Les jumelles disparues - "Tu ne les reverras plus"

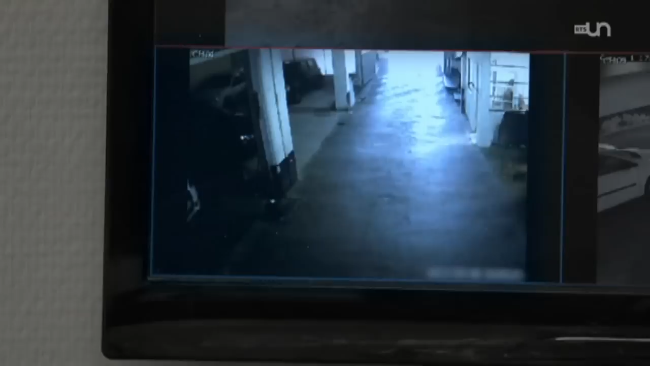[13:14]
Lui, il est vu seul sous les images de vidéosurveillance, d'un parking, des retraits d'argent. Il est seul.
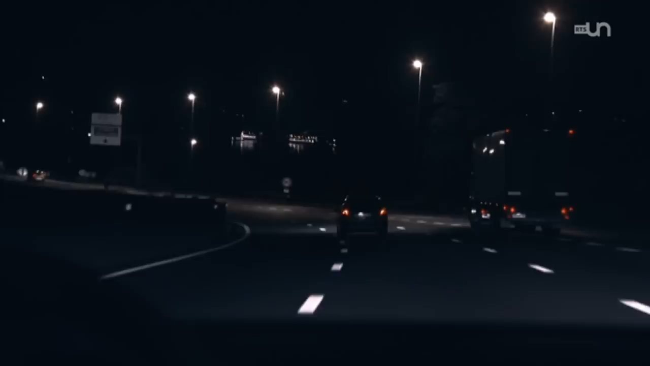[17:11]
Dans la nuit, un ami conduit Irina Lucidi jusqu'à la cité phocéenne.